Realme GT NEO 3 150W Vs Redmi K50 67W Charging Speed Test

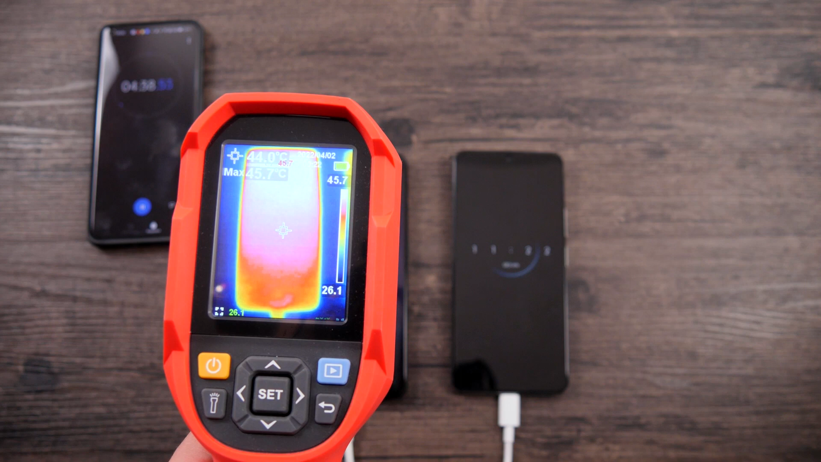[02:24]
The central part has a temperature equal to 43 degrees. Redmi was warm at this time.
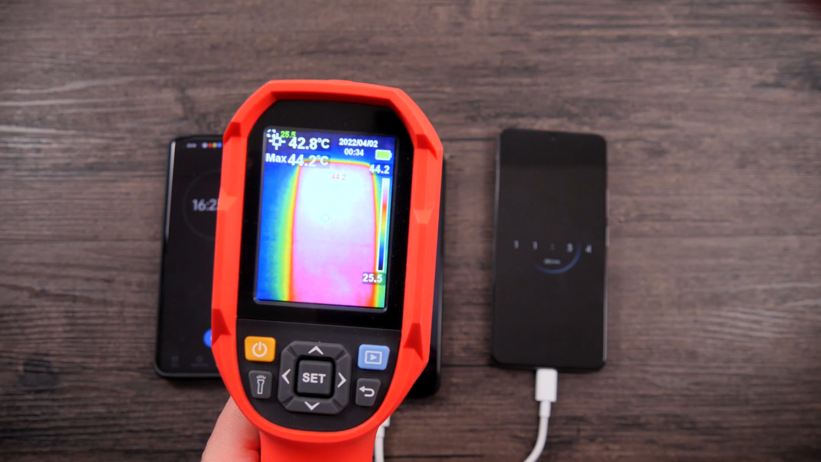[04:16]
On screen: spot 42.8°C, max 44.2°C
Realme has a maximum temperature of 44 degrees. And let's check the adapter. Adapter had quite high temperature, 50 degrees.